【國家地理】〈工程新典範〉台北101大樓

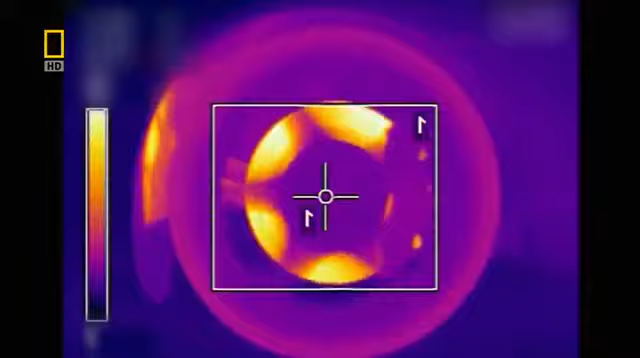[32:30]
The reds are hotter than the blue colours.
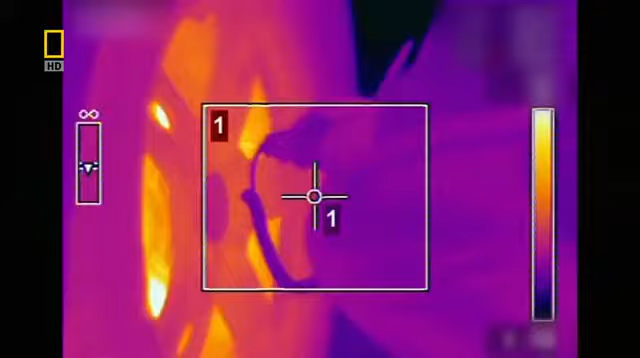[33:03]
The readings on the front discs are well over 300 degrees centigrade.
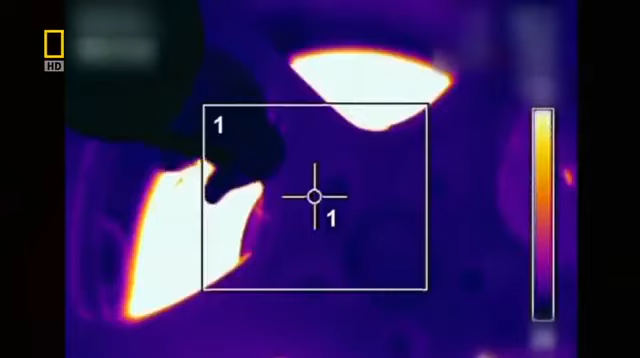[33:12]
290. Craig will take a further series of readings to check the rate of cooling.